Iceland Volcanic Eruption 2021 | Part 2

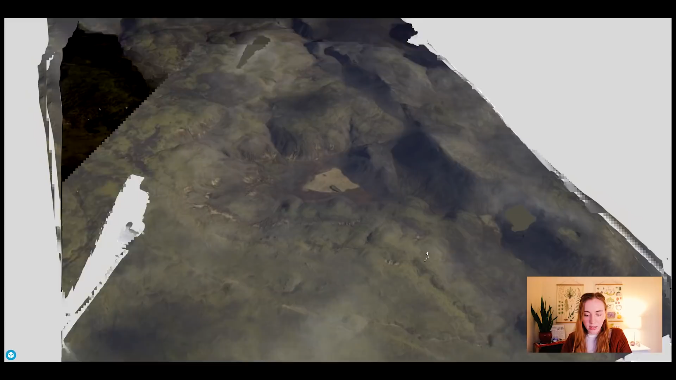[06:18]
and you can see the valley obviously is not filled in with lava yet and you can kind of see what the topography of the land looks like before any of these um before any of these eruptions started changing the landscape and literally changing the map and then when you go
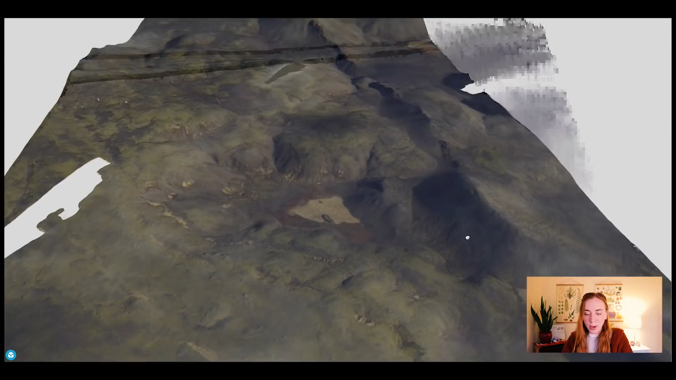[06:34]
up from there there's one from march 20th the day after the eruption started this is the first full day that the eruption